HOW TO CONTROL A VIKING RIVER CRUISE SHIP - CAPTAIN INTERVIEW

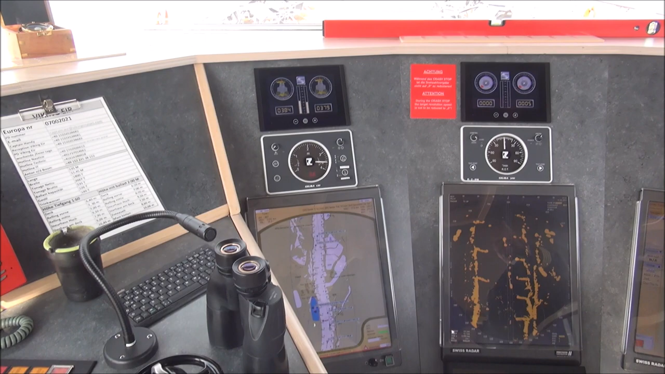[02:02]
And this is the rudder angle. See like that. And the middle is the radar.